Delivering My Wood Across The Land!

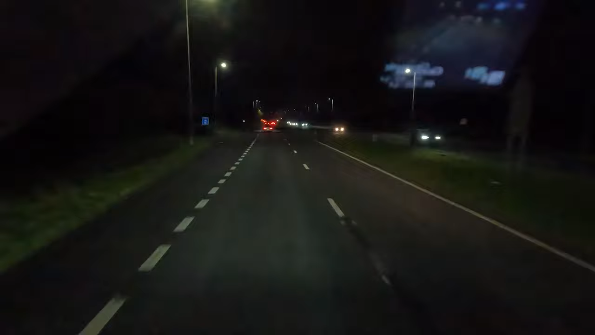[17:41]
with a break in between. And we're just around the corner now from where we plan on parking up in Bridge End. Now, actually, rather ironically, a couple of videos back from this video, I think, we've parked up in the same place. But we were going different places in the morning.
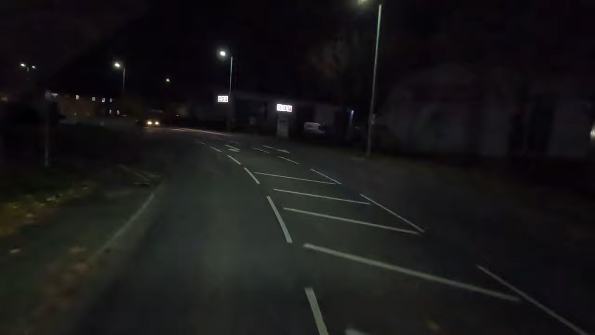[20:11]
So let's see. Right, we want to turn right here. But as I mentioned in the last video, you've got to stay in this lane on the left because the trailer kicks in, as you turn round. Because the road keeps bending right and the trailer kicks in.
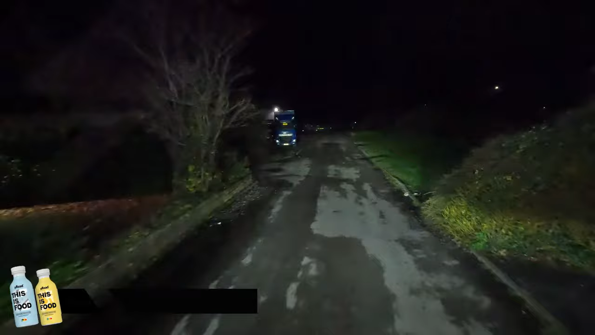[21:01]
No, I think we're good. So we're going to park up here on the right-hand side. There's enough room for trucks to get round us.